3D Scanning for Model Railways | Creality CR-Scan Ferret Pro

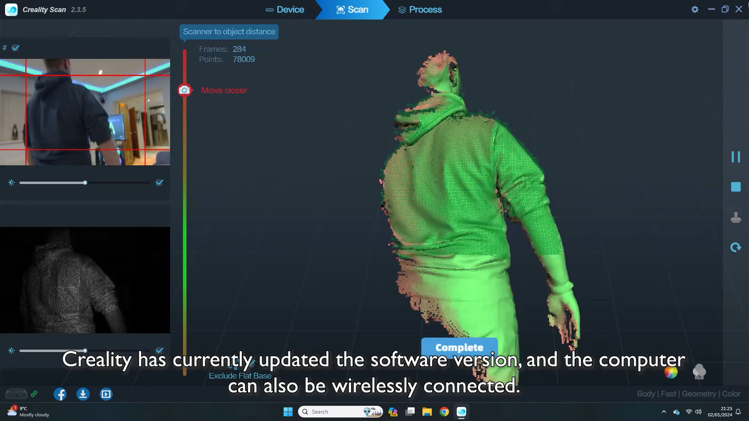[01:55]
The scanner does have a wireless option that makes use of a handheld device which would be ideal for this because you could move around the subject without the wire but my
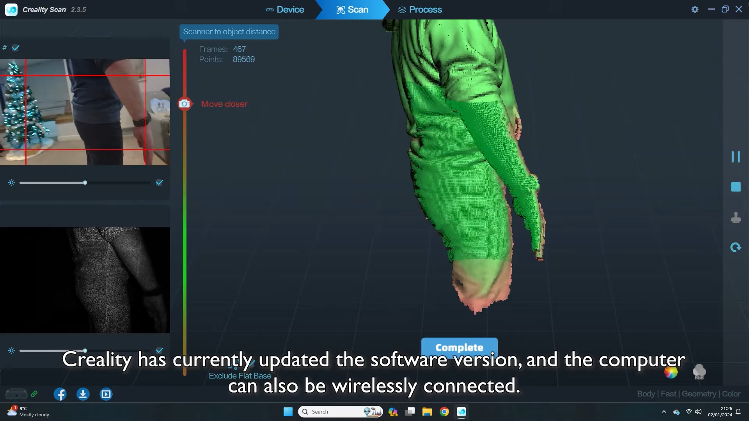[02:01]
crappy Samsung S20 which desperately needs replacing didn't have enough storage space for a large scan.
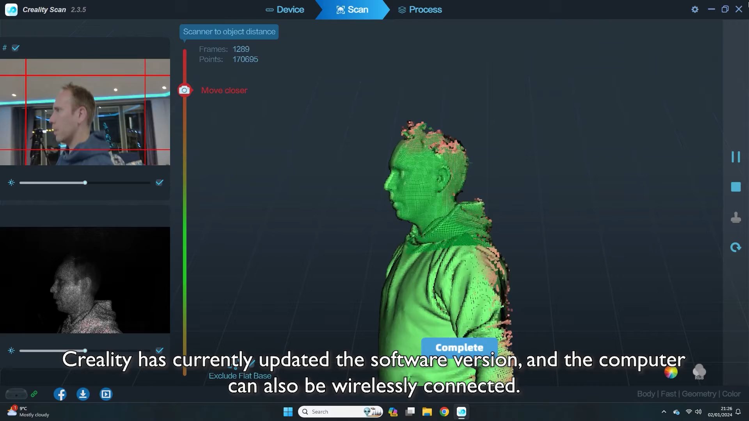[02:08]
Going directly to the computer for the full body scan was faster allowed us to make bigger scan files and process them quicker.
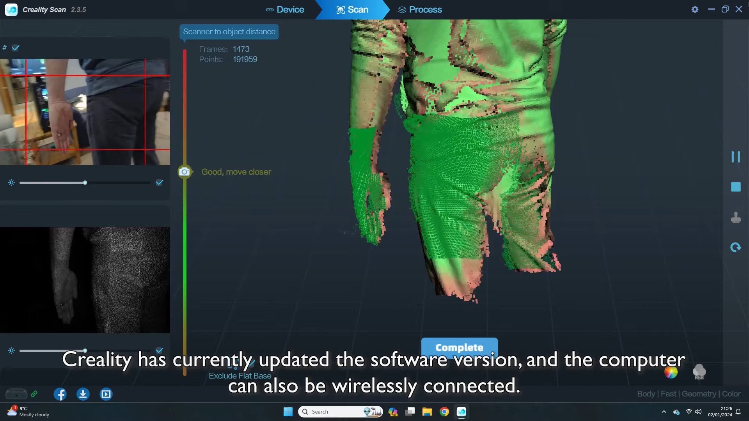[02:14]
The way it works is that the scanner is moved over the subject collecting data points and recording their position in a 3D space.
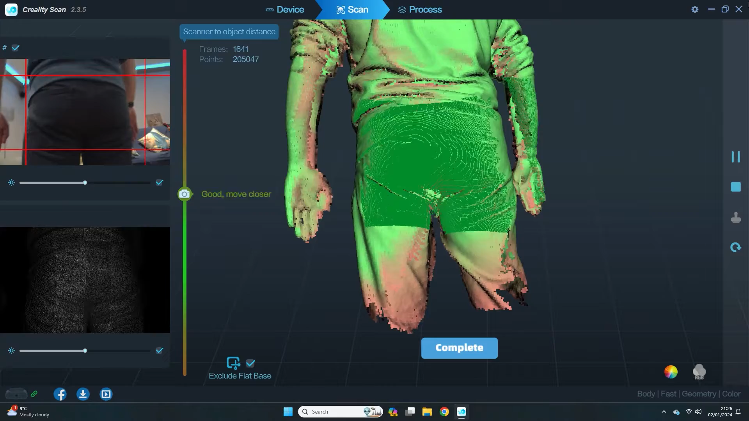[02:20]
The points build up on the screen and you move around the subject to build up a 3D picture.
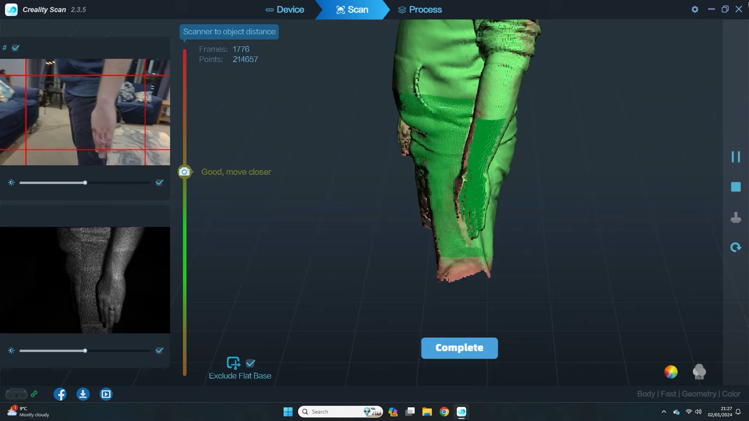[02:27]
The software provides a few different views and it guides you on how close the scanner should be to the surface being
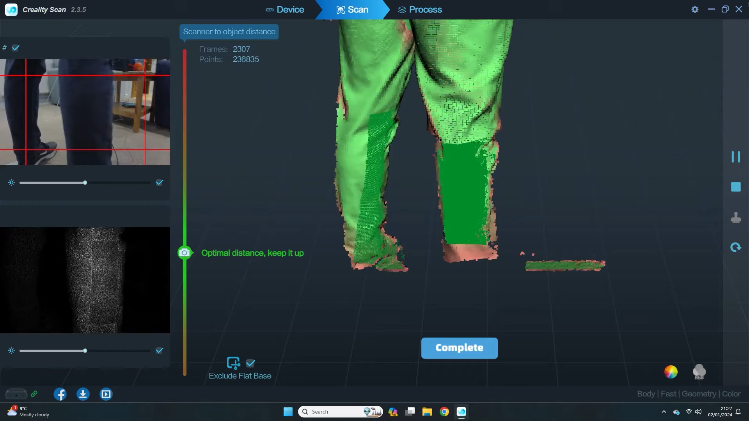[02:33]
scanned and the scanner itself has built-in anti-shake tracking to keep everything nice and smooth.
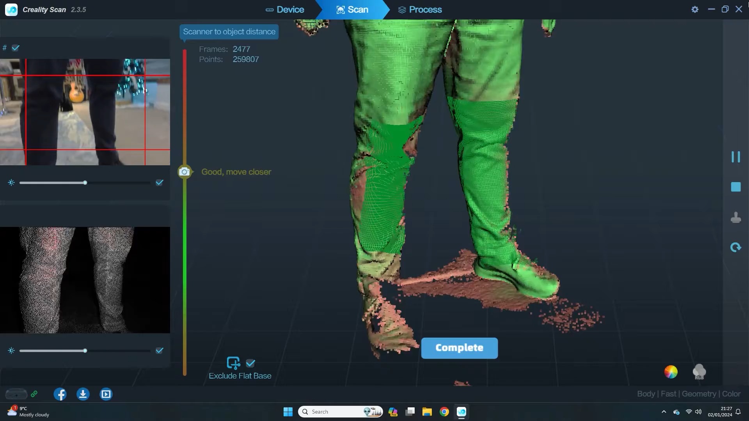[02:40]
At this point I think it's important to highlight that it takes practice to get reasonable results from this scanner. Neither myself or my wife had any experience with 3D scanners before this and as with any new technology there's a learning curve.
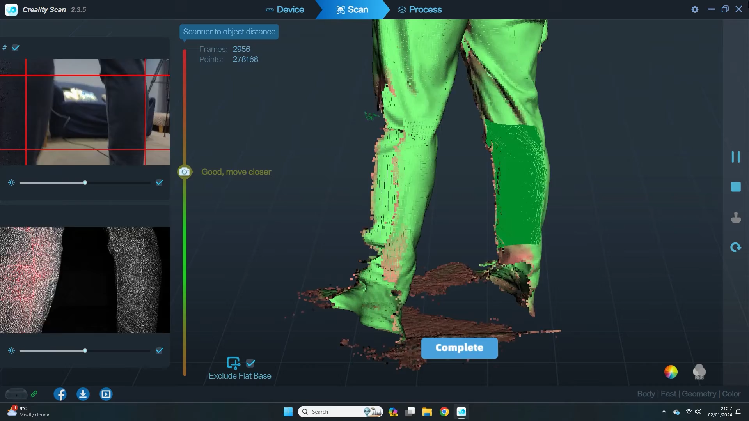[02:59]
if you invest the time to learn about it and practice then you'll start to see some results relatively quickly.
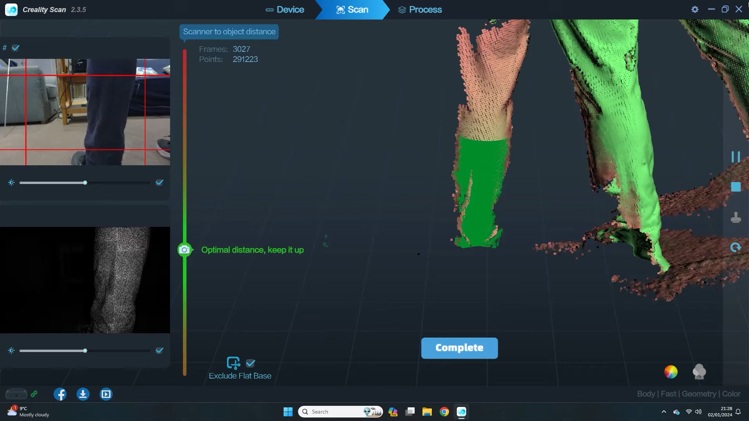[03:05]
For example you can see here that the scanner gets confused about which leg it's looking at and gives me an extra leg to the left.
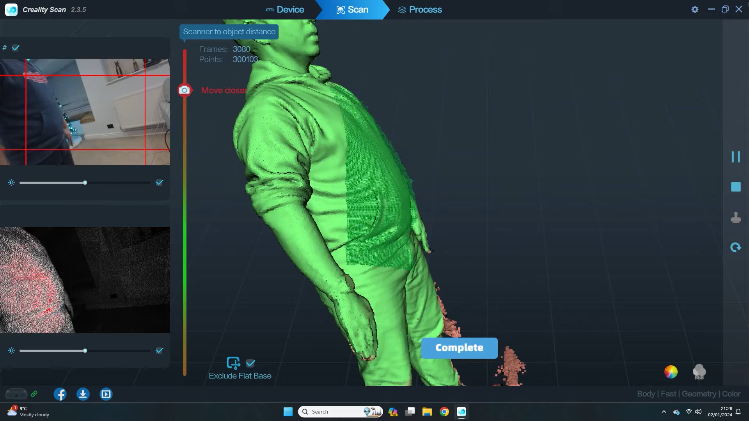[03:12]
We spotted this and were able to get the scanner back on track and you'll see later that I can just select the erroneous points and delete them from the point cloud before meshing the model together.
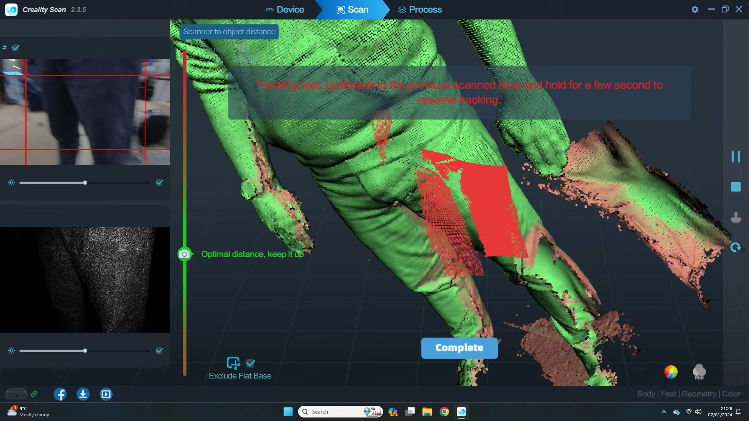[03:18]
We only had a limited time with the scanner before we had to make this video and
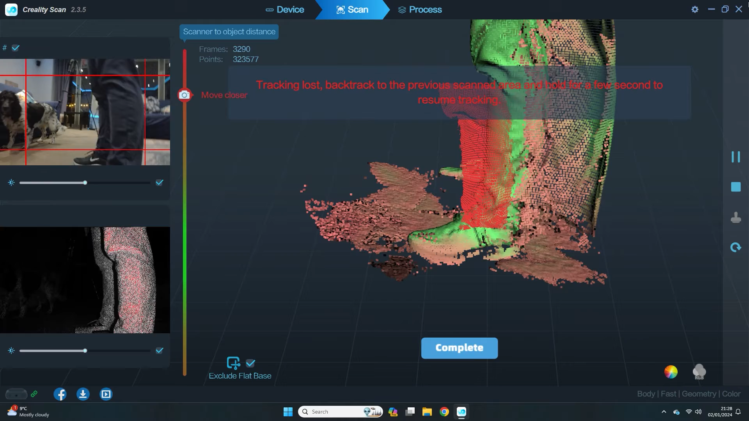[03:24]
it took my wife about 10 attempts at scanning to get these results which I think is actually pretty impressive.
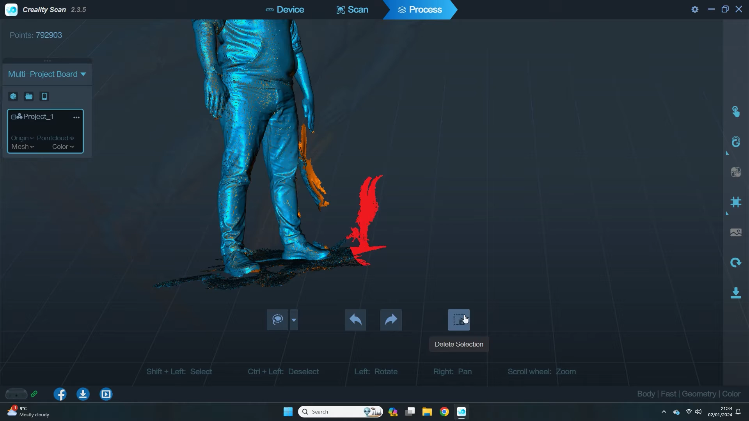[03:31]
I've had to do a little bit of tidying up in the software by cutting out the floor for example but the software makes it really easy to delete points
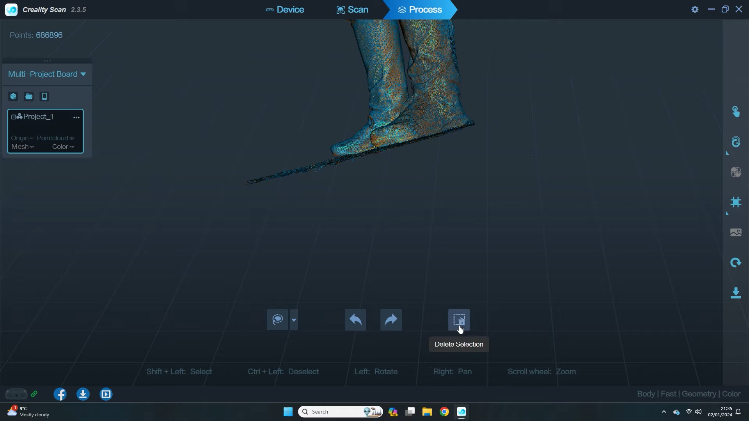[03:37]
from the points cloud before they will get meshed into a single model. To do the full body scan took us less than 10 minutes